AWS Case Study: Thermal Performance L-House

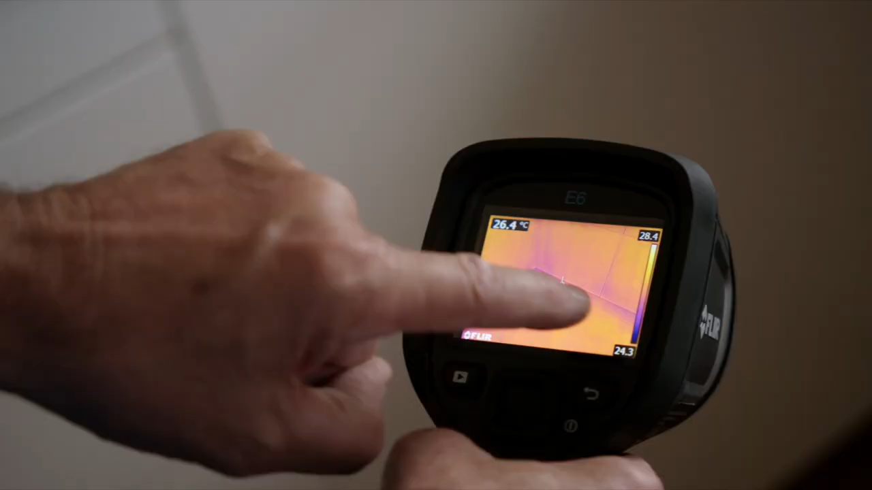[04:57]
thermal bridges so it'll show that there's something may be wrong in the roof or it can pick up it missed insulation